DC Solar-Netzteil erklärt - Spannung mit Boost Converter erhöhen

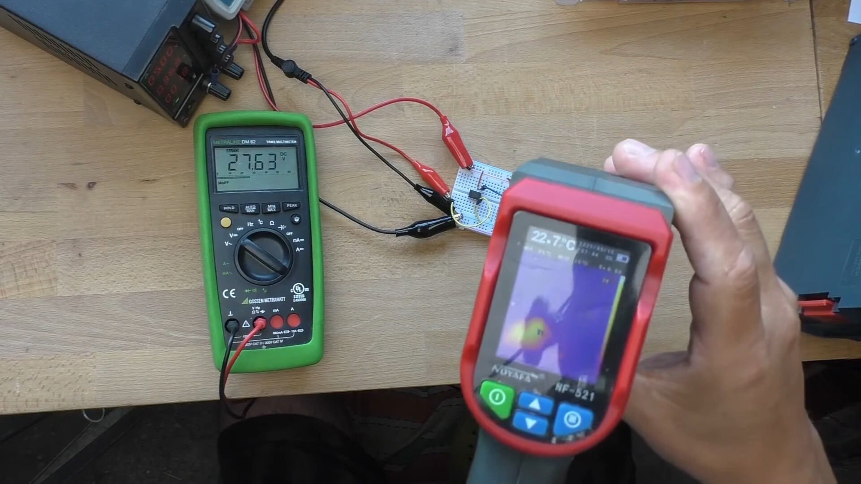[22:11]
On screen: spot 22.7°C
Das sieht man auch hier an der Wärmebildkamera.
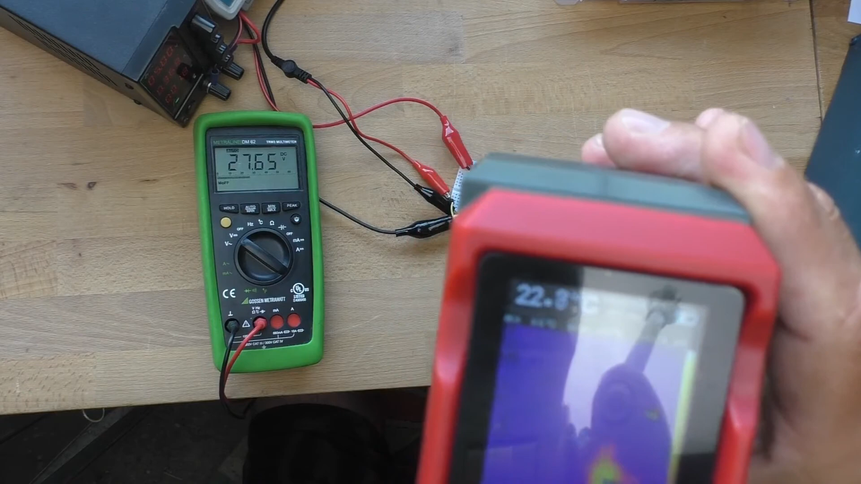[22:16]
Das ist halt der MOSFET, der jetzt warm wird. Weil der natürlich die Hälfte der Zeit einen Kurzschluss produzieren muss.
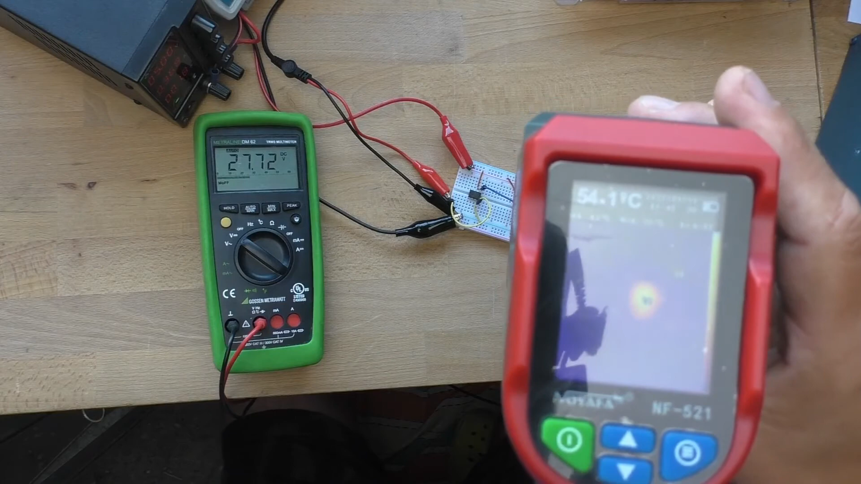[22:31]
On screen: spot 54.1°C
Und die Induktivität aufladen muss. Das ist jetzt aber für ein MOSFET noch keine große Wärme.